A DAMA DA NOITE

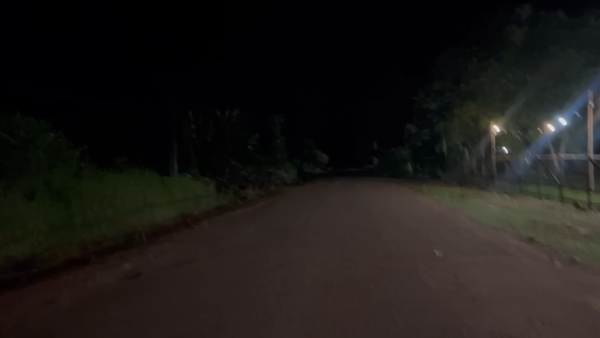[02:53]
Ó, se apagar essas luzes ali, né, amor? Uhum. Resta o quê?